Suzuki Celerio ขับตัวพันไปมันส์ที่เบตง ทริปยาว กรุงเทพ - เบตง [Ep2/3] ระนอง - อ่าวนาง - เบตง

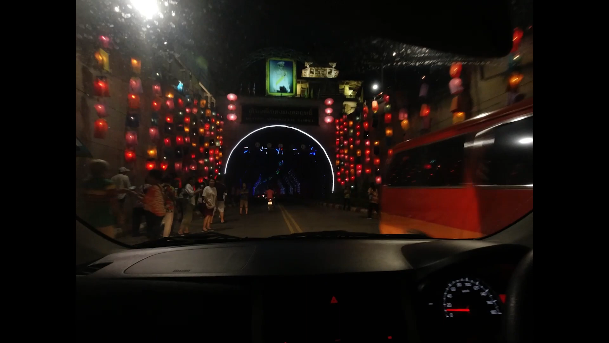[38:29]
ตอนนี้นะครับอุโมงค์เปตโตมงคลฤทธิ์มีเวลากลางคืนกับอันนี้นะฮะ
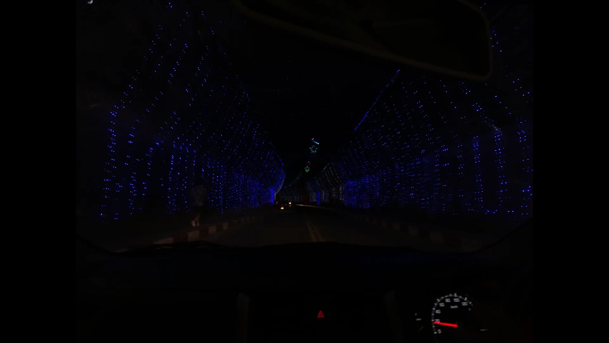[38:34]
ไอ้กล้องอาจจะไม่ค่อยเห็นเป็นสีสิงเท่าไหร่นะครับ